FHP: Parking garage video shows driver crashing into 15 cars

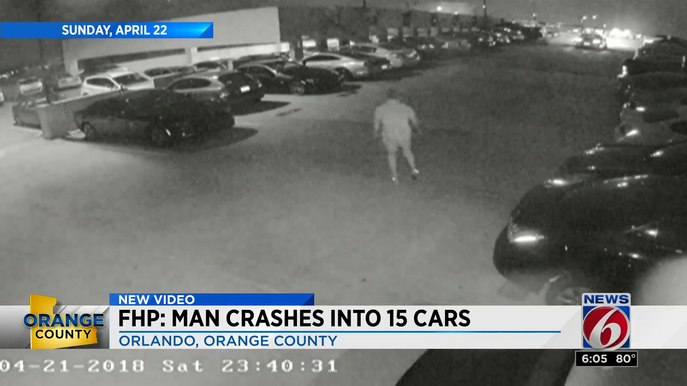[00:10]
Troopers say this video shows 25-year-old James Morris walking over to his car, swaying while drunk. Then it shows Morris crashing into cars on each level while trying to exit the garage. You can see a security guard in the golf cart chasing after him as he runs into the cars.